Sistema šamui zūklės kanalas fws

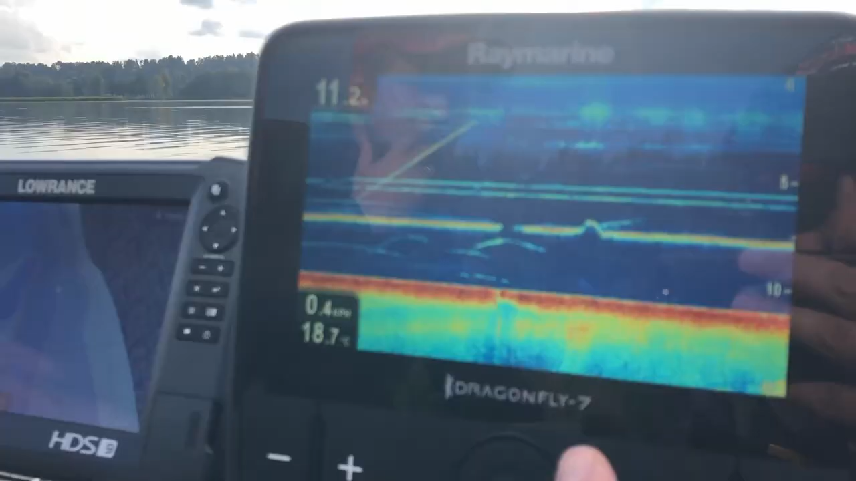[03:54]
Tai jeigu uždėsit kažkokį mažiuką švinuką, tai galite tiesiog nematyti savo masalą.
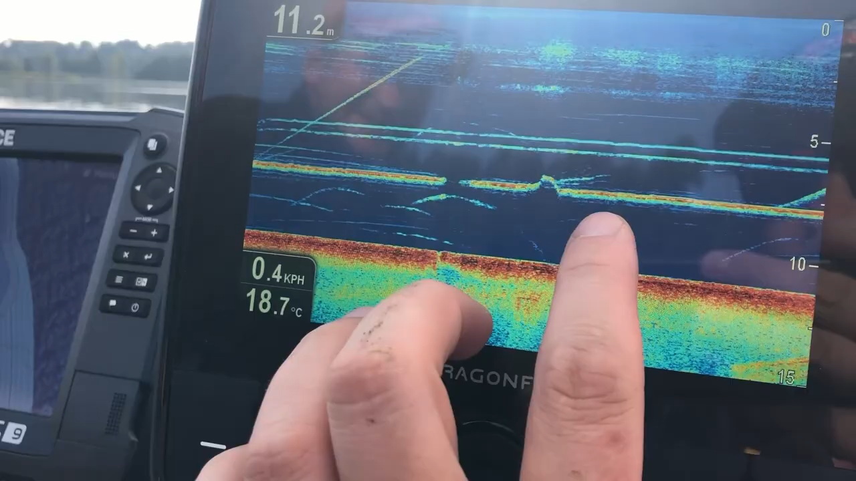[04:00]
On screen: depth 11.2 m, water 18.7°C, speed 0.4 km/h
Tai čia gal daugiau, vat, tam ir reikalingas tas švinas. Va šitas, pavyzdžiui, daiktas, toks masyvus, jis labai matosi echolote. Tas matosi mažiau.
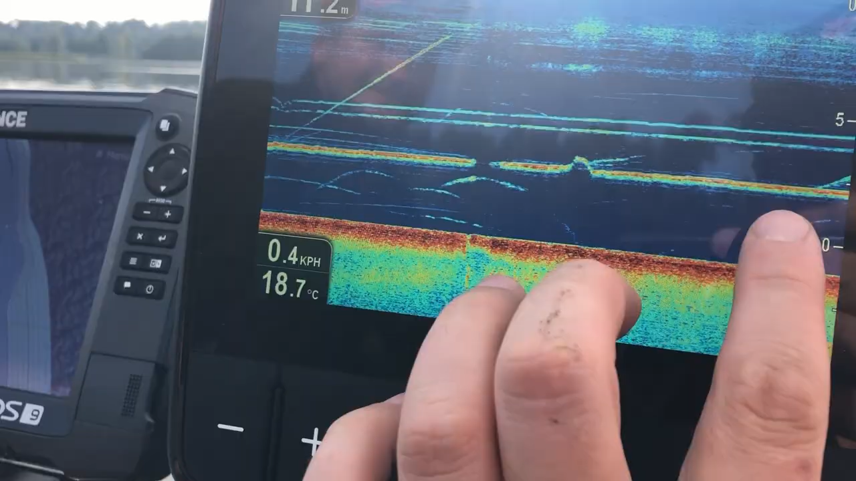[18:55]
On screen: water 18.7°C, speed 0.4 km/h
o reikia jį matyti, kad galėtumėt kontroliuoti gylį, kuriame jūs vedat masalą savo, tai svarelis turi būti didelis.